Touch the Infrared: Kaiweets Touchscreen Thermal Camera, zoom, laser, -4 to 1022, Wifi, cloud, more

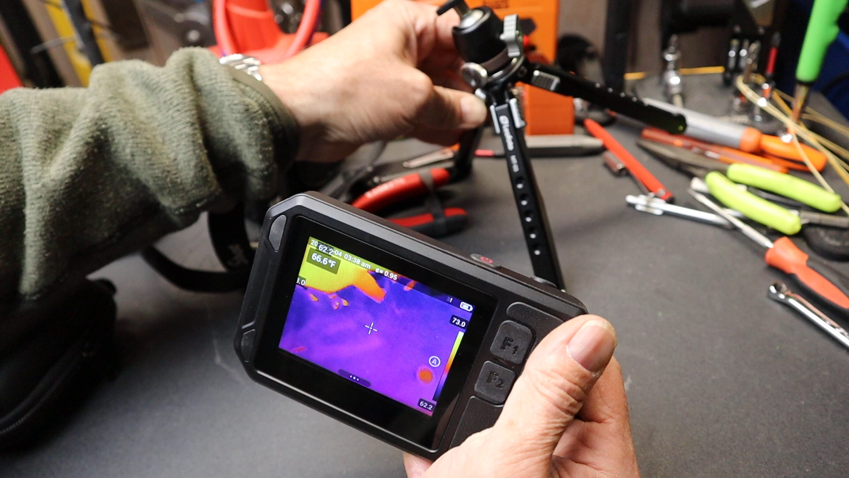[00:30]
On the back, just two function buttons. Those function buttons you can set quite easily, and those are maybe for the most used features you have or that you use.
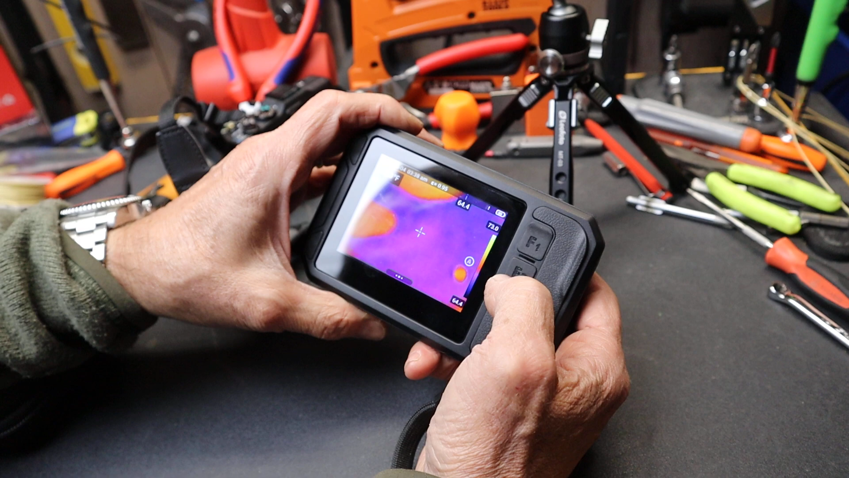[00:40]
And on the back, big, bright, full-color touchscreen.
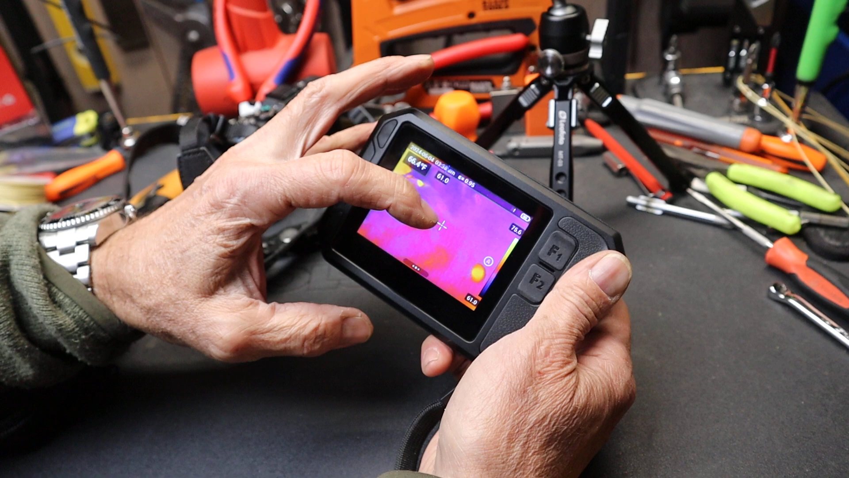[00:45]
On the front end, we've got actually five different lenses here.
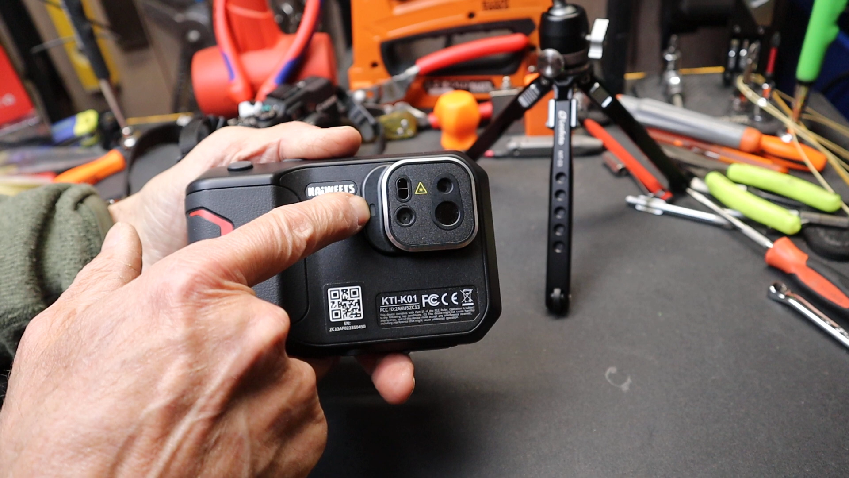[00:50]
This little guy here is a light, kind of a fill light or a flash. This is laser range-finding, this one is visible light, this is a laser spot for targeting, and then this main one is the infrared lens right there.
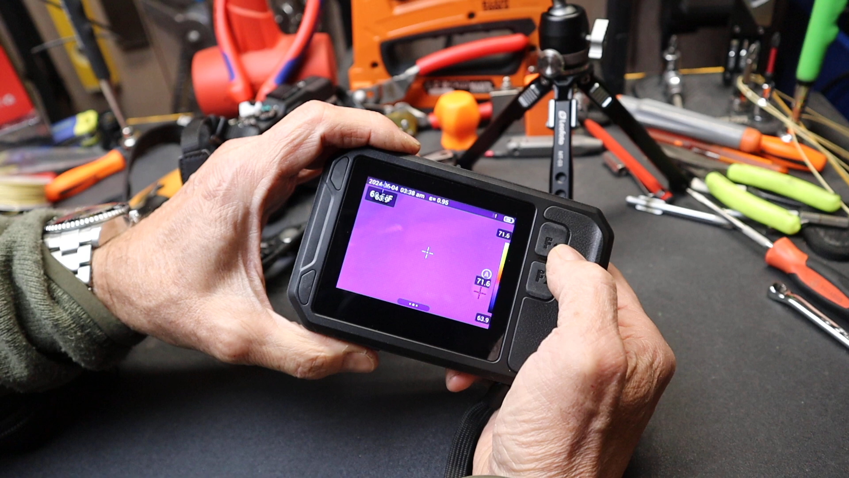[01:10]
So, as you're using this, you can switch between modes quite easily. I've got this F1 and F2 set up for a gallery and for the thermal or the temperature range.
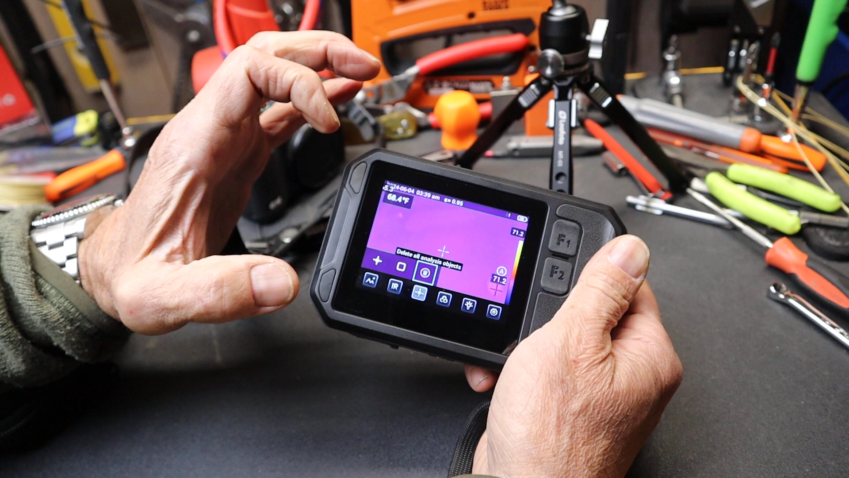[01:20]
But down here, just by simply touching this, I can actually move through the different settings.
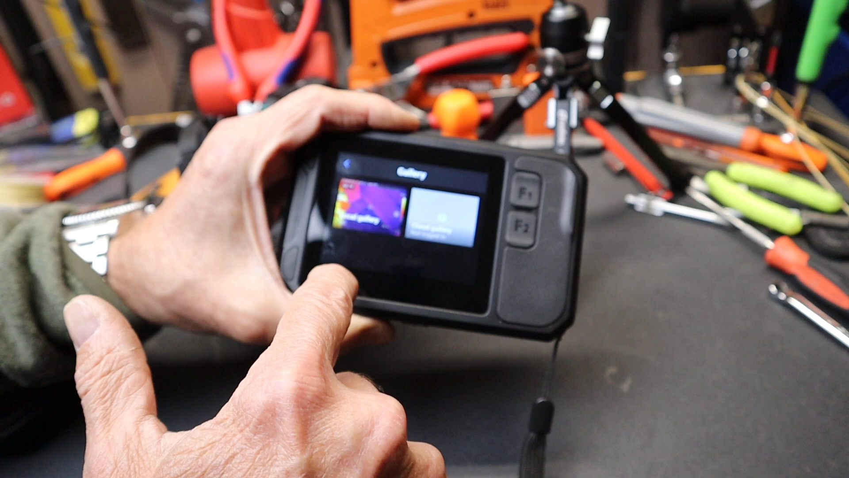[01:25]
I'll go back here and show you those. If I touch that, I've got gallery,
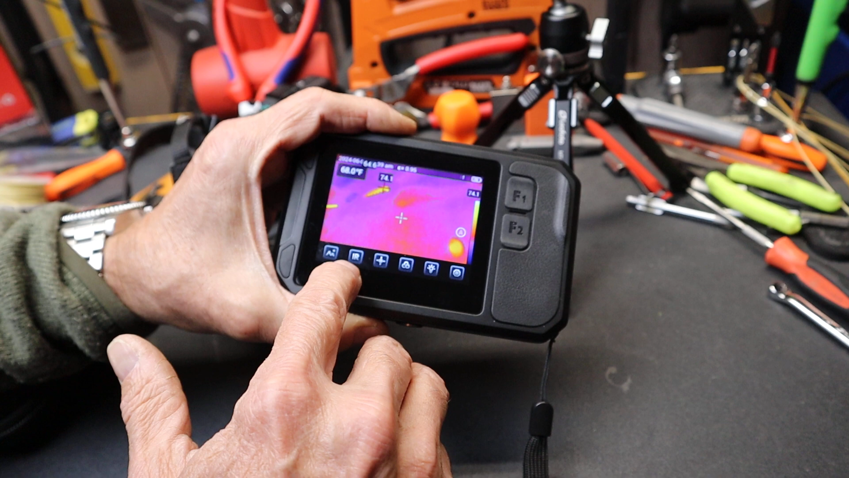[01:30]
I've got the different types of image capture there, I've got the targeting, I've got the different palettes, I've got the control over the front-end light,
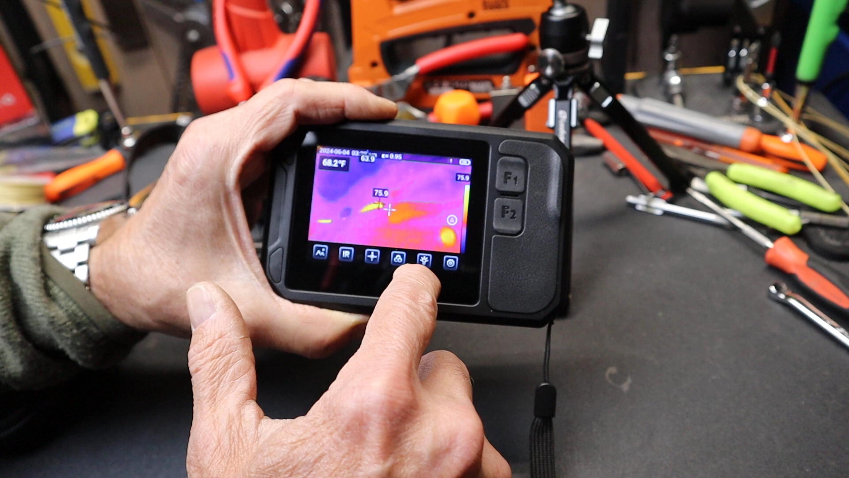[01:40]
and then I've got my settings. So, it's that simple. I'll touch gallery. There are two gallery modes. One is your local gallery, that's the onboard storage.
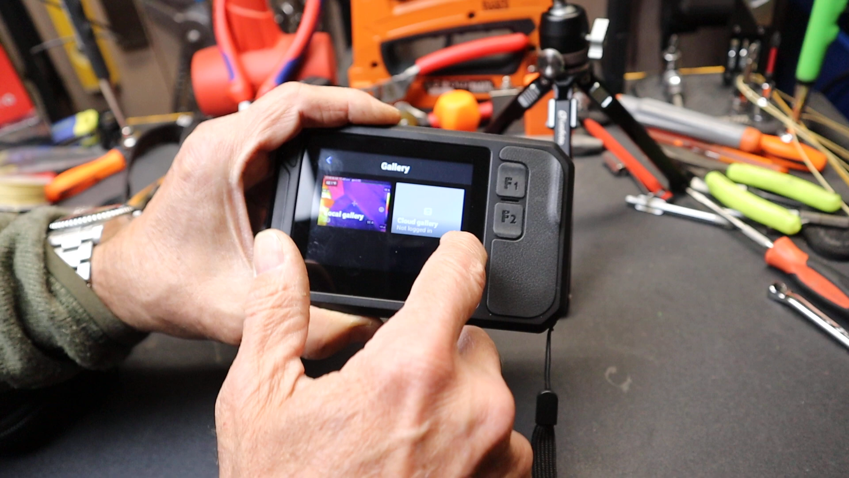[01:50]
The second is the cloud. This will Wi-Fi up, using Wi-Fi, just connect to a Wi-Fi network, to a cloud storage platform that Coyote hosts, and it allows you to drop your images right on that so they can be shared by anyone who's logged into that, or to draw them down on your PC, not Mac, but a PC, and then you can use their thermal imaging software. I'll go into my gallery in just a moment.
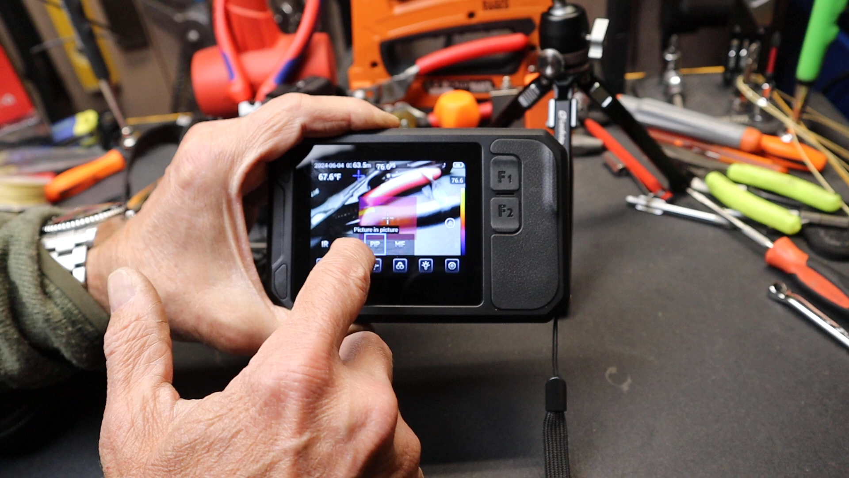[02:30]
If I go back and go to the next one, there's my image mode. I've got infrared, I've got visible lights, traditional camera, whoops, right there. I've got picture in a picture. This is kind of a combination that allows you to see both the infrared and the actual visual,
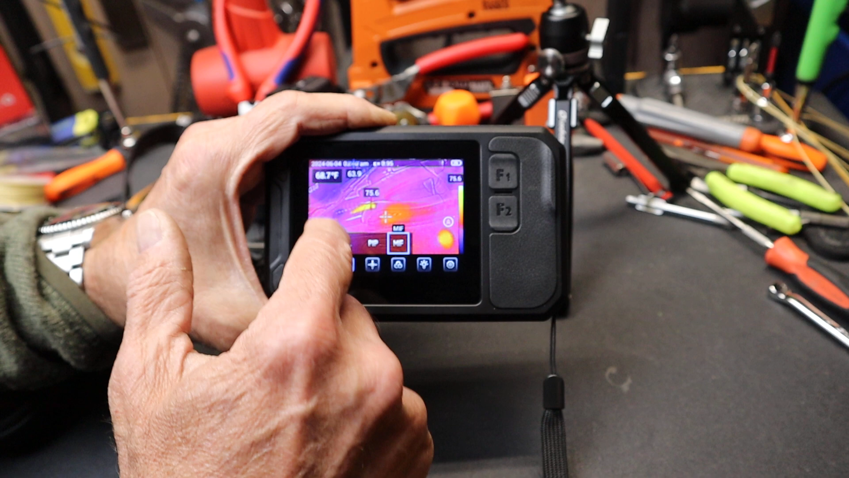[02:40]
and then I've got a kind of a 3D-ish multi-spectral setting as well.
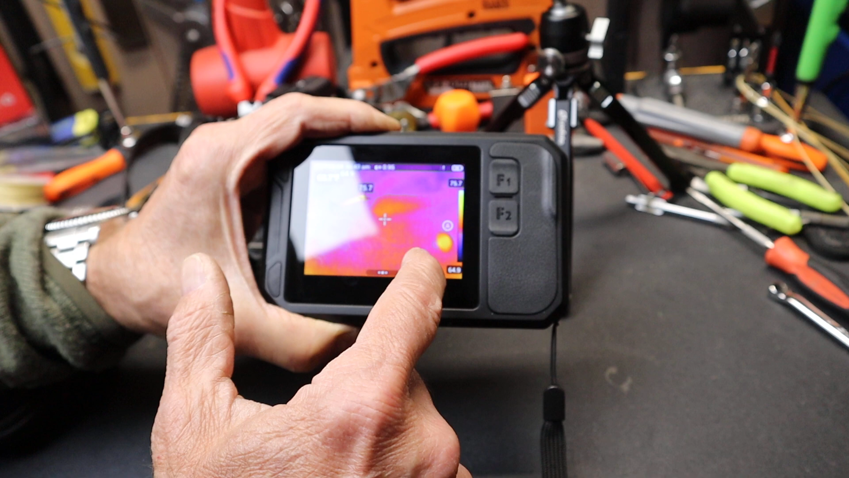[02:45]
Let me go into the object analysis. There are several things I can do.
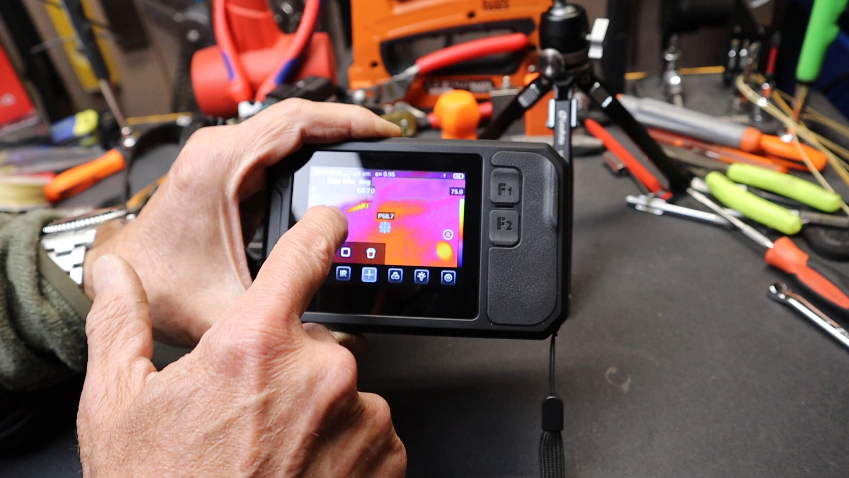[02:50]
I can target specific objects, which is kind of cool. I can go in and draw shapes or testing regions. And then, of course, I can go in and I can delete all of those, you know, clear it out. Those are my settings there.
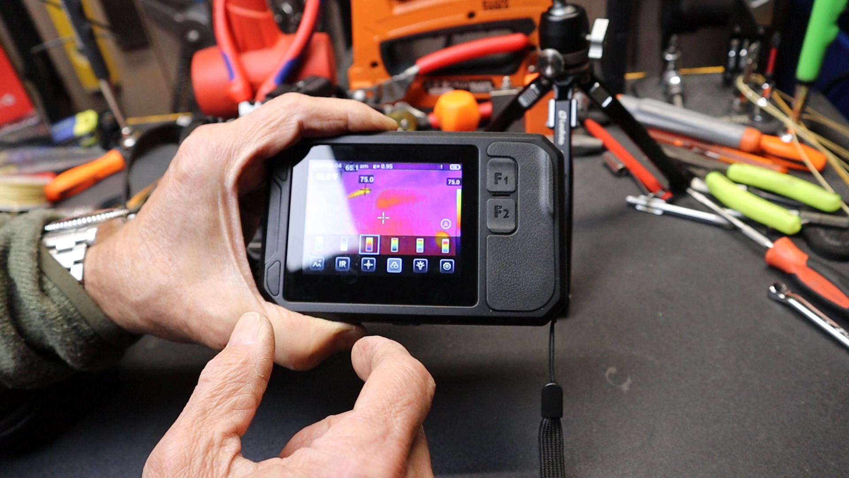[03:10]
My palettes, you've got white hot, black hot, or black heat, iron red, which is a common one there,
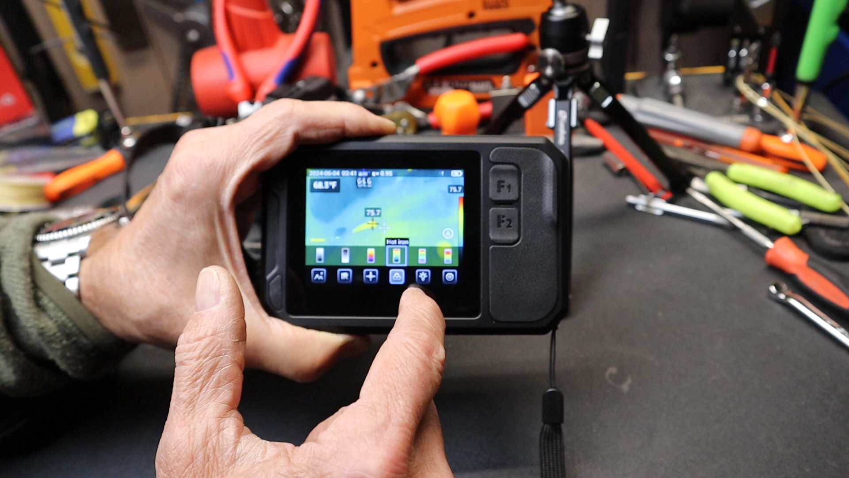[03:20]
hot iron, rainbow, and arctic. We'll go back to iron red. That's pretty common. Here's where I can set my lighting.
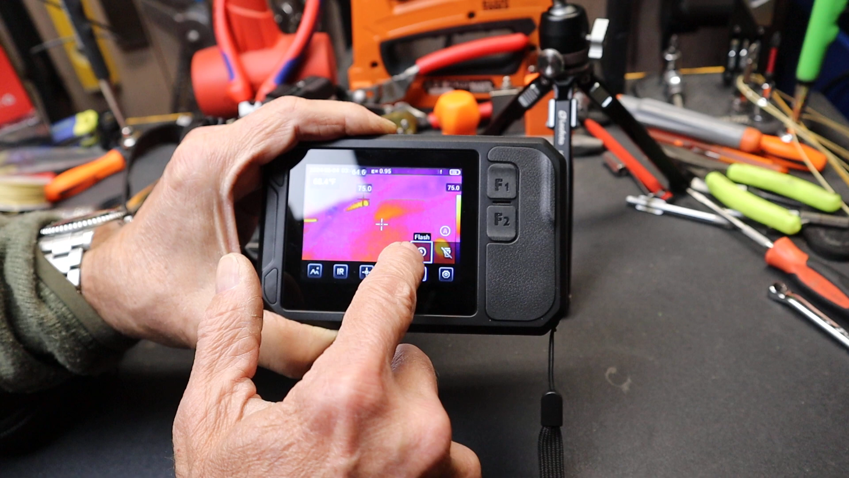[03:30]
So I can turn things on with a flash, or I can turn on my light, and that's that light now is active there.
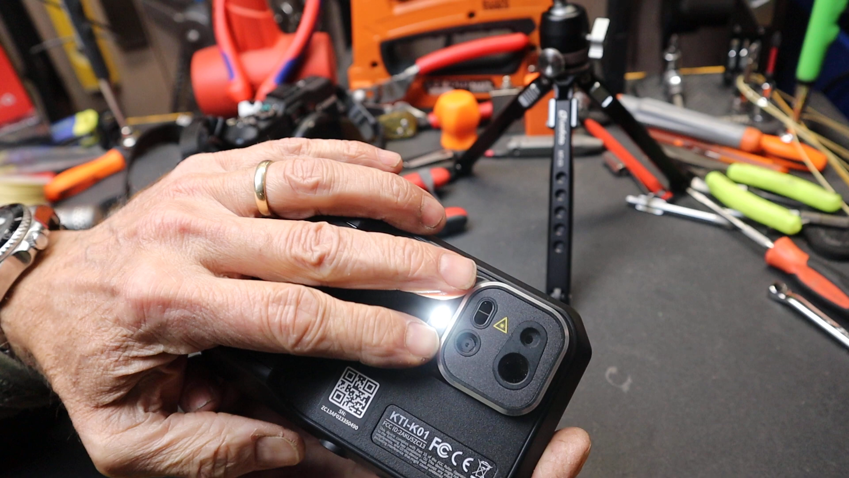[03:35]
So if you've got a low light situation, I can just turn those off too.
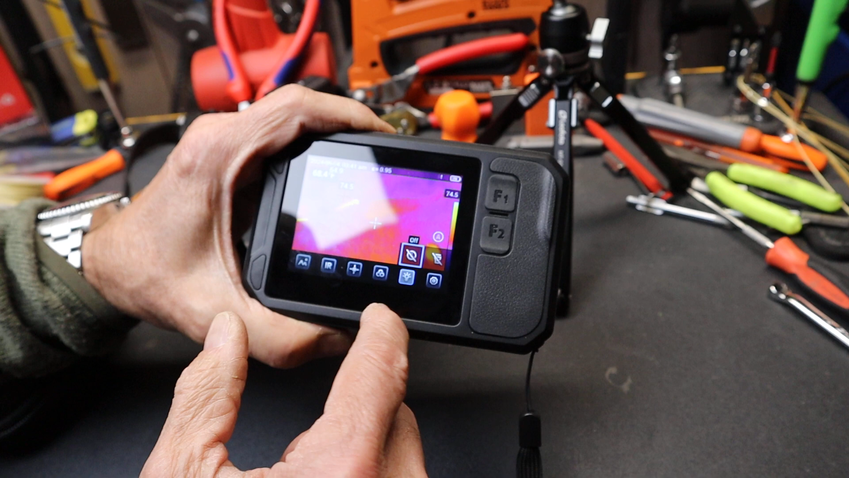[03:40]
And then lastly is my settings. You can zip through all kinds of different settings here. If I'm using my functions, I've set the F1 here.
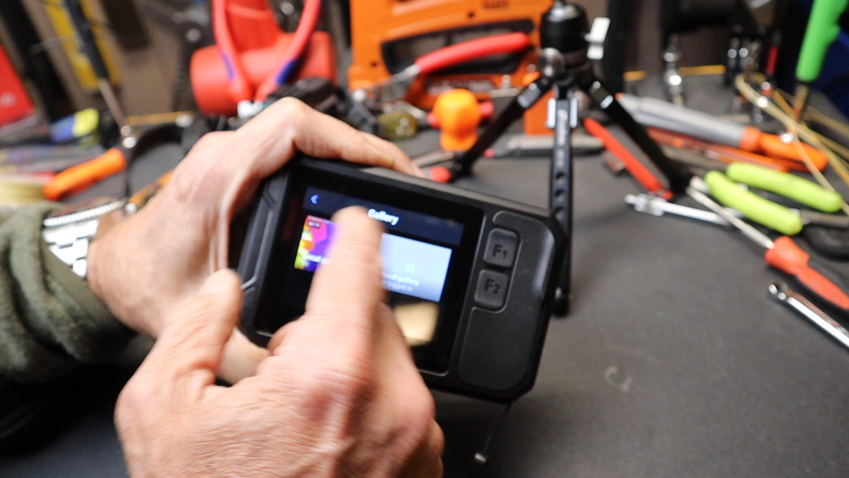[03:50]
I just push that and it's going to bring me up to my gallery. So let's go ahead and run into that. So you've got quite a bit of storage here. Here's somewhere I was exploring. This is greater, this fire greater than a thousand degrees.